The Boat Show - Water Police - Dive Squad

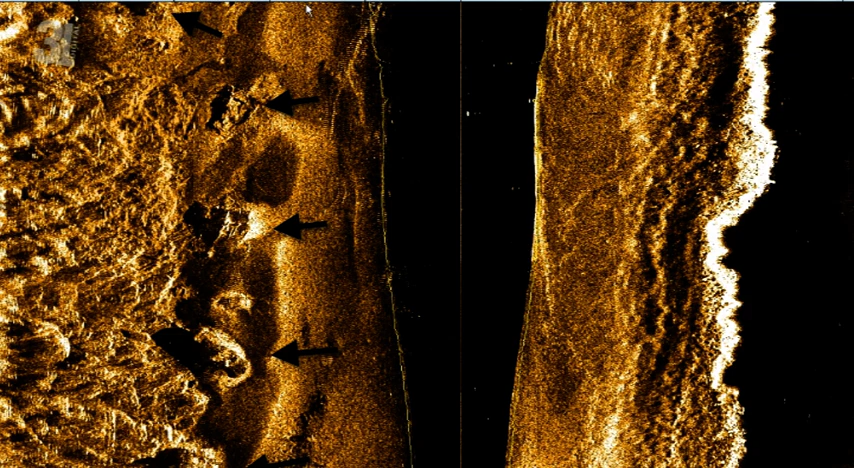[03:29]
So we're looking for anything, a body, a car, a plane.
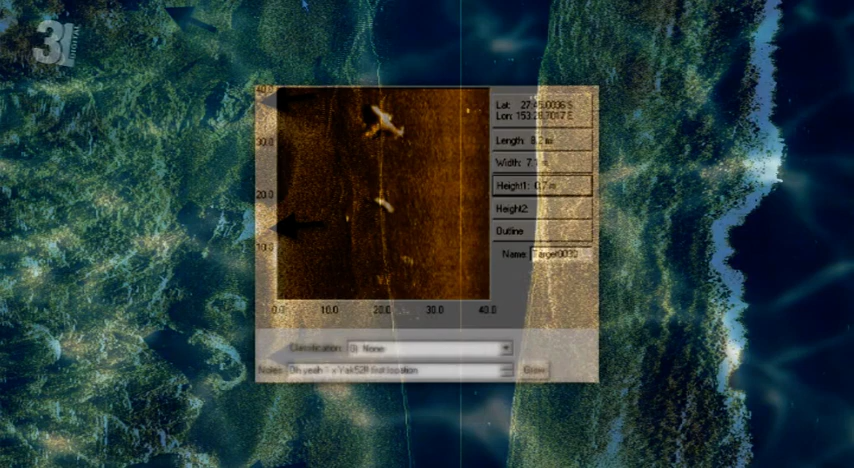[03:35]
We'll put the science scan in, we'll tow it down that part of the river, or over that part of the reef.
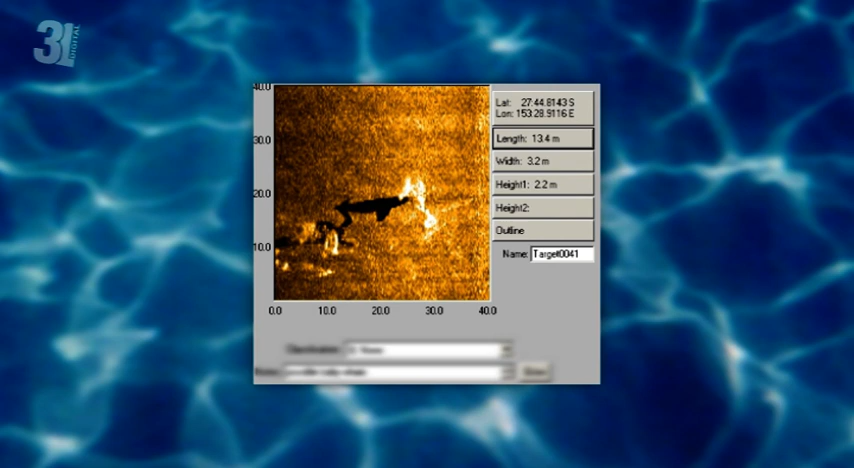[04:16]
It basically sends the beams out and maps out the, as I said, the river bed, wherever we tow it.